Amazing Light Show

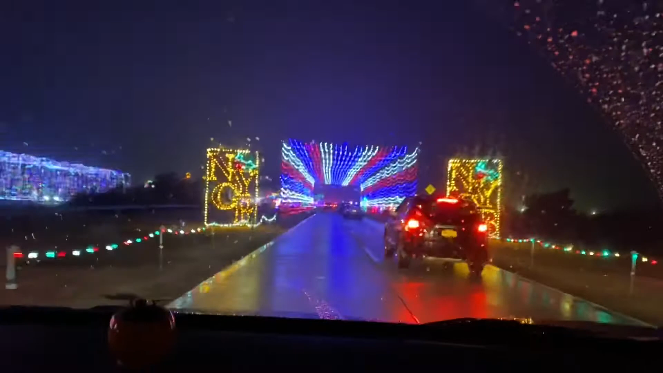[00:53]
সো আমি ওই দিন গিয়েছিলাম আমার বাচ্চাদেরকে নিয়ে, বাট ওই দিন বৃষ্টি ছিল, বৃষ্টি থাকার কারণে লোক অনেক কম ছিল, গাড়িগুলো অনেক কম ছিল।
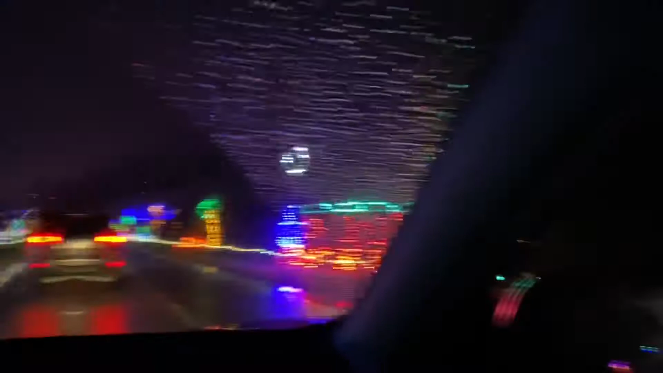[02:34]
এই যে দেখেন ট্রেন, একটা একদম মনে হচ্ছে না রিয়েল ট্রেনের মতো, ট্রেনটা একদম রিয়েল মনে হচ্ছে।
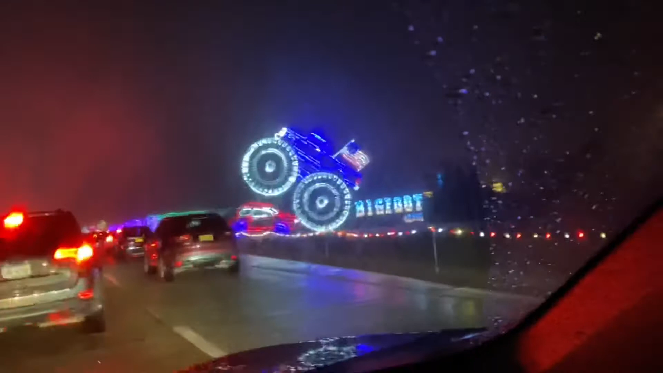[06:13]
এই আর কি, ভালোই লাগছে আসলে, কার তারপর উপরে ট্রাক এরকম করে,